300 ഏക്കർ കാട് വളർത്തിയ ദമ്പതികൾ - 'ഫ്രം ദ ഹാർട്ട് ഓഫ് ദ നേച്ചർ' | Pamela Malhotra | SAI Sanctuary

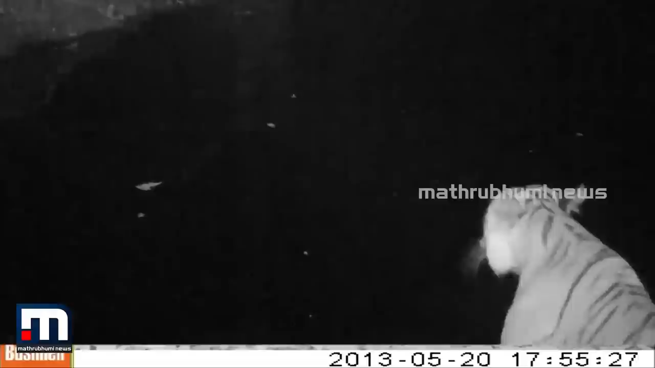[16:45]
So, we would go in and look for the camera traps and change the